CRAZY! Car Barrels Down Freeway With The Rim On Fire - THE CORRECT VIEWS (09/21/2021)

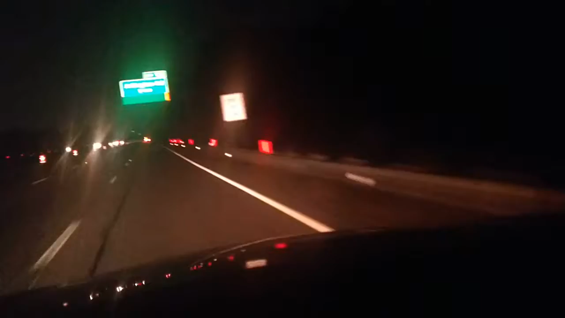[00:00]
All right, I don't know if you can see this, but this is some fail army shit here. Watch me get in the wreck. So this guy is like blowing sparks all over the place. He has no headlights on. He is hauling ass down the freeway with his hazards on. This is fucking crazy. Excuse my French. Very sorry. Oh, come on.